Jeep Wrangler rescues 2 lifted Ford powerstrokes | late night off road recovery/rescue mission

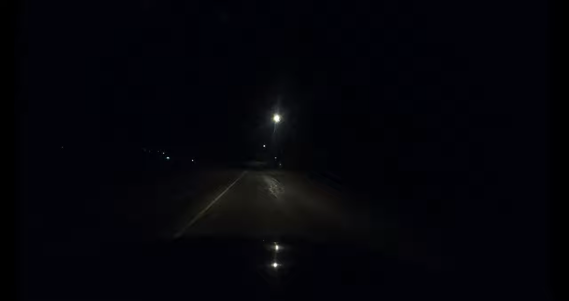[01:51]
i don't know if you all can see very much but um my headlights kind of suck so whatever it is what it is it's a jeep it'll be fine once we get some uh light bars and light pods on here but for the time being we'll make do
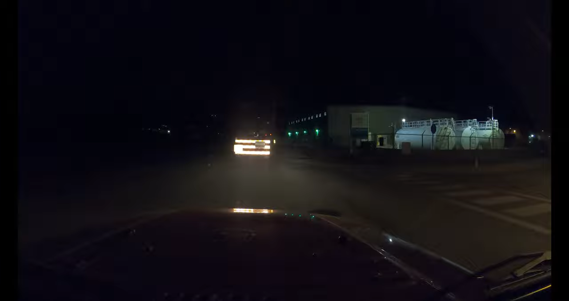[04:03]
well guys that's a fail the freaking road is closed
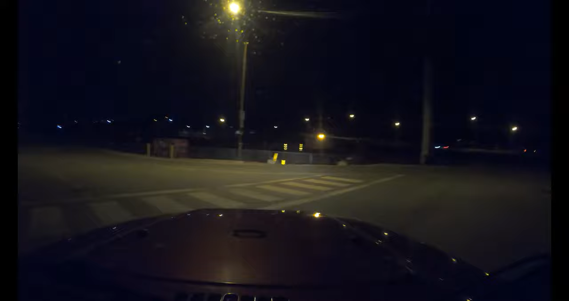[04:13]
well as you've seen there the freaking road is closed so now i gotta
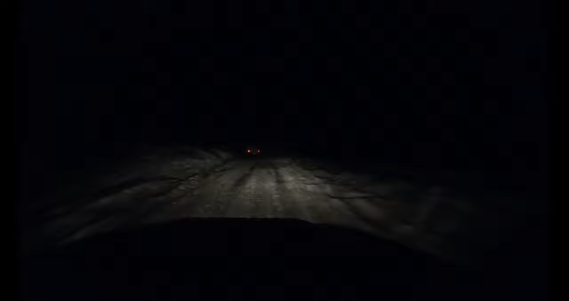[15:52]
So as you see there is a lot of ice rink right now.